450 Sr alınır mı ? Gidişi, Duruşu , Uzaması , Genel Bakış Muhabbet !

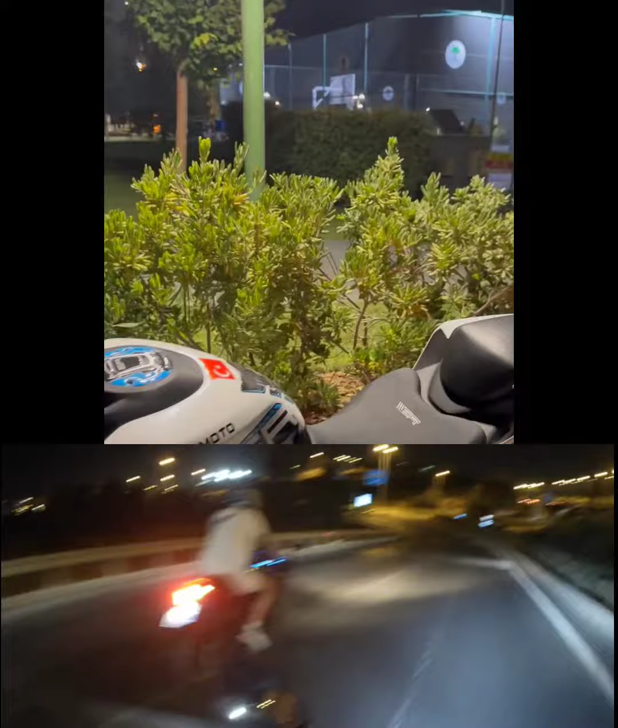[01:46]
Ya bu motoru R25'le kıyaslıyorlar, çok saçma. Alakası bile olamaz R25'le.
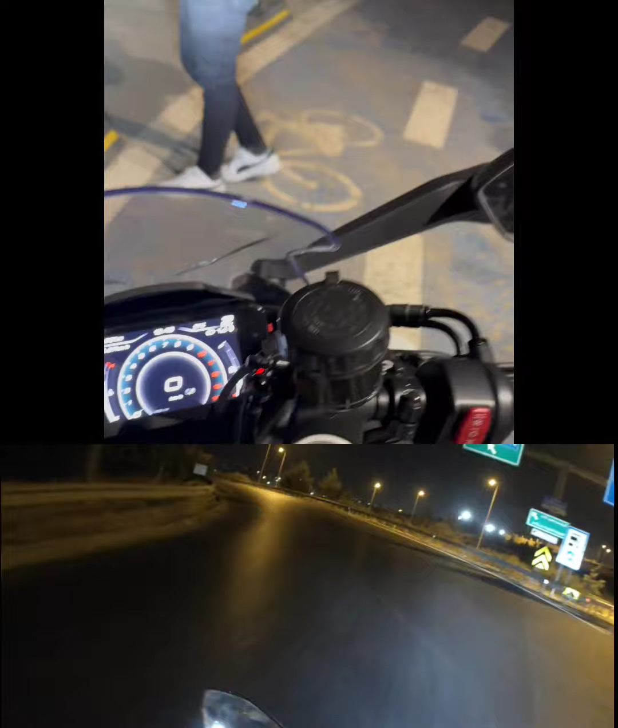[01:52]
R25'i kovalıyorduk ama buna yetişemedik bile. Buna yetişemez. Evet. Adamlar yapmışlar bunu. Göstergesi zaten muazzam.